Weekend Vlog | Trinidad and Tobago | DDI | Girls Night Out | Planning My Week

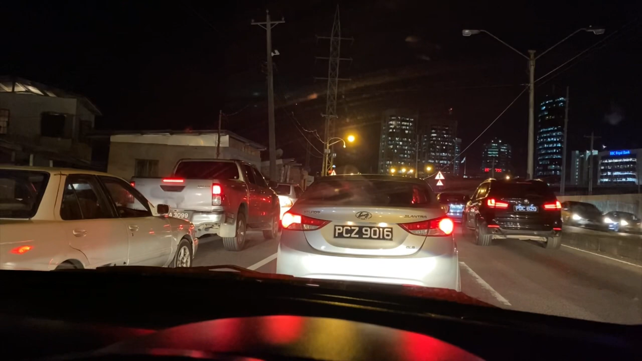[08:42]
and there's traffic coming to go to speed i don't know why it is two minutes to eat i'm still making good time